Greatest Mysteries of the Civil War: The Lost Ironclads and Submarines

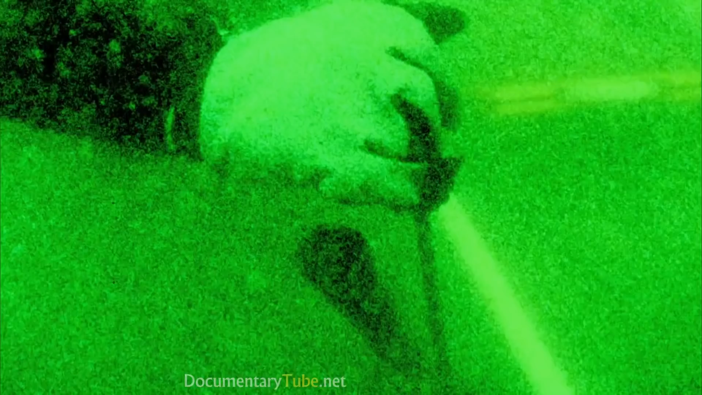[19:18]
They uncovered a corner of the metal object, but determined that the sort of rivet they exposed belonged to a sunken buoy.
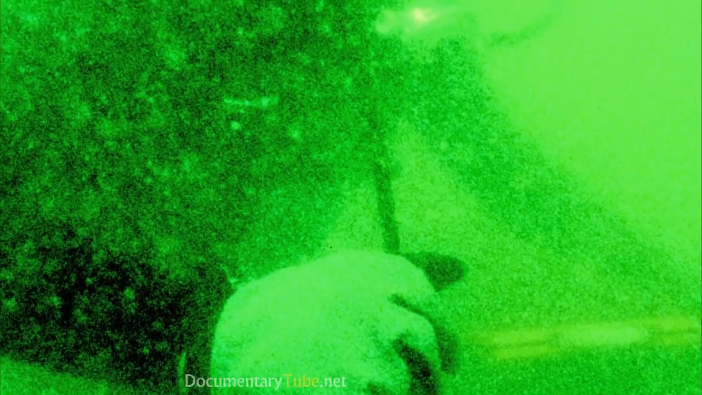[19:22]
They abandoned the site.
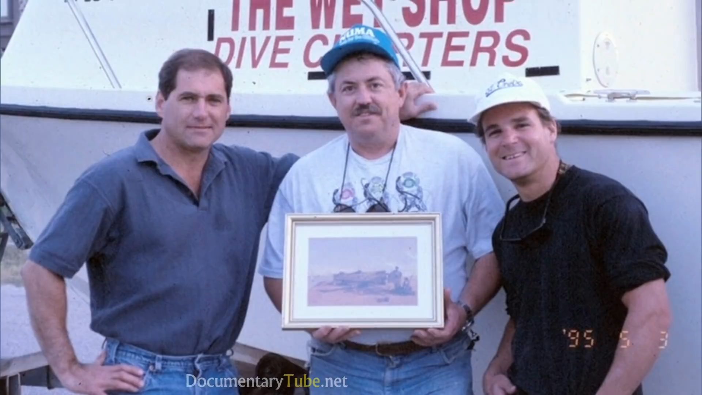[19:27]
Years later, Kussler returned and dug a little deeper.
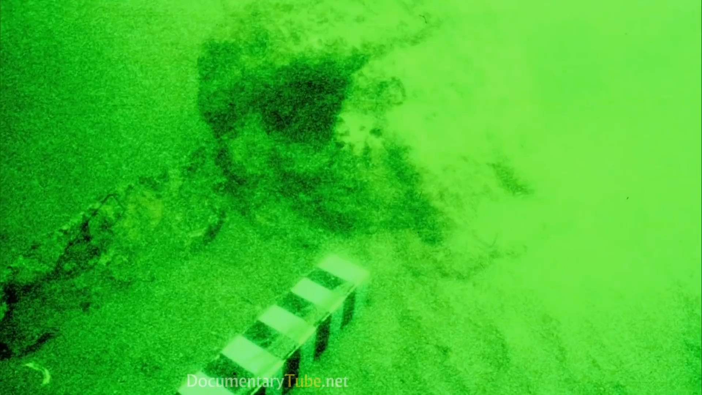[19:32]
And they dug out some more, and that time they found one of the hatches, and that's when we knew it was the Hunley.
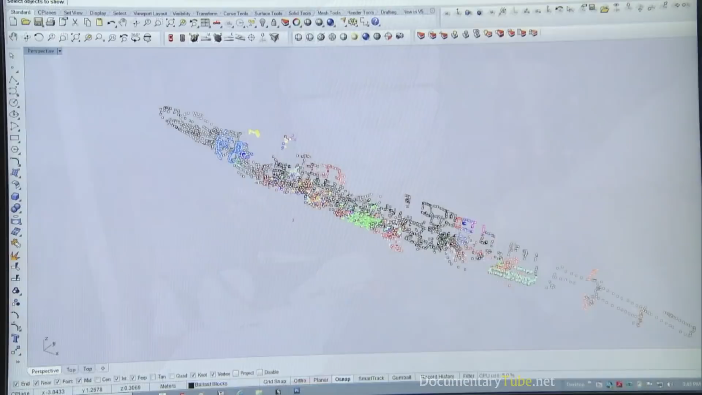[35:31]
After the excavation, we took all the long bones, basically everything except for the hands and the feet were scanned with a laser scanner.
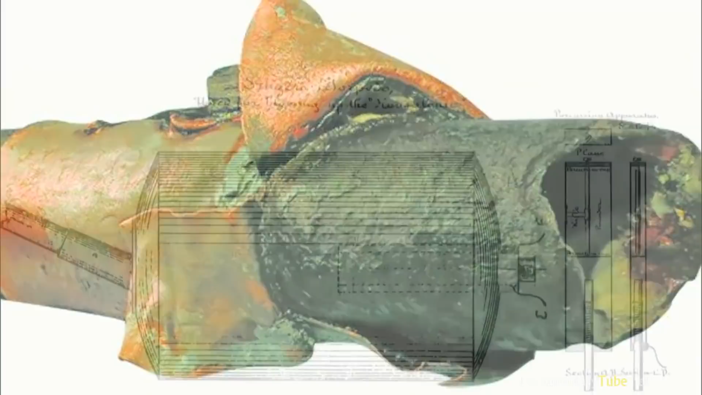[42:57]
The casing also confirms the explosive was an Edgar Singer design, which, according to historical drawings, contains 135 pounds of gunpowder and was detonated with a trigger mechanism.